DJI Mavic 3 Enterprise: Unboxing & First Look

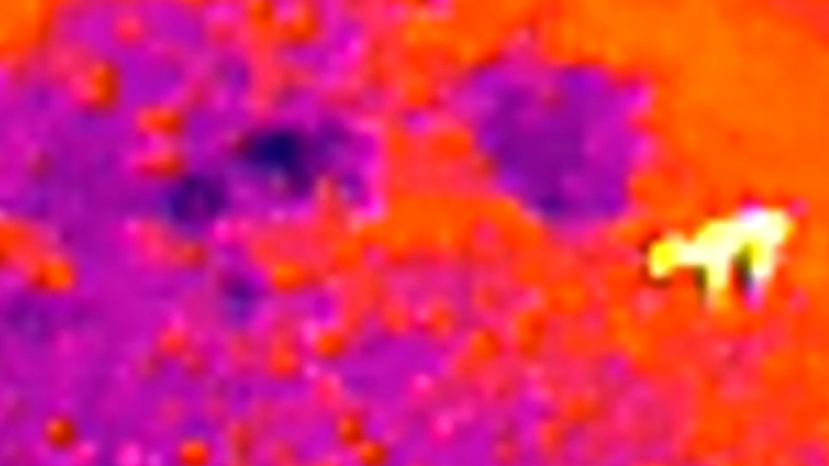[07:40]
all the way to a 56 times hybrid zoom now the
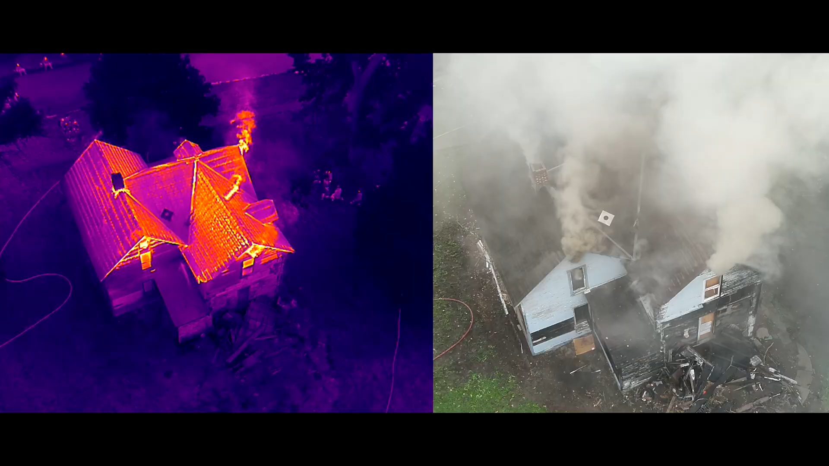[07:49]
640 by 512 at 30 hertz thermography goodness which provides outstanding quality as a lot of you might
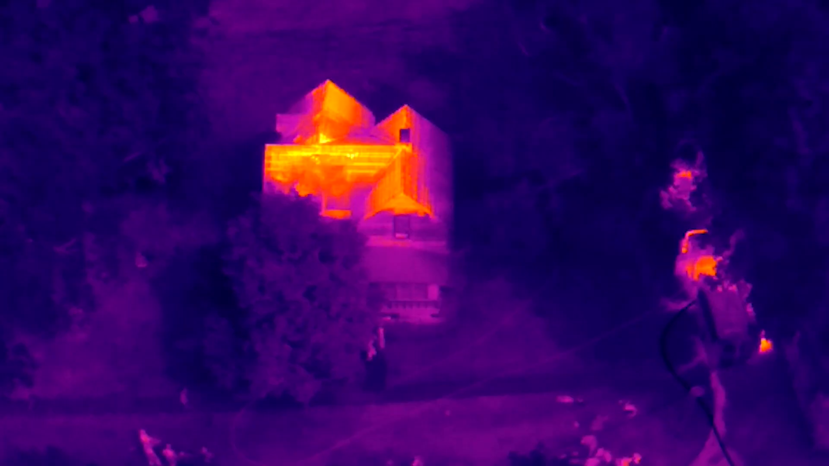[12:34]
hot spots on roofs search and